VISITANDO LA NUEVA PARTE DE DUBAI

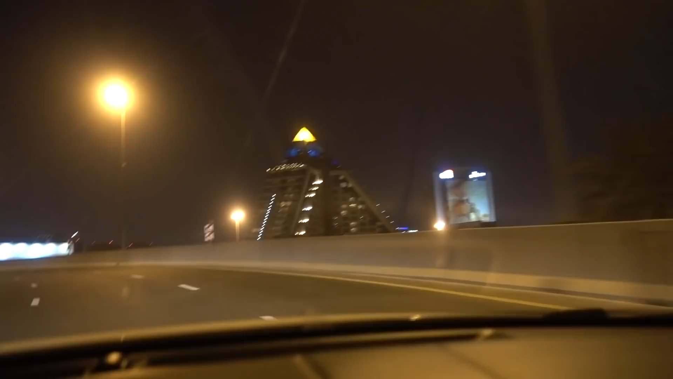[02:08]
súper sucios Pero eso es una pirámide y eso es un teto comercial Y lo que veis arriba del todo es una discoteca Esa discoteca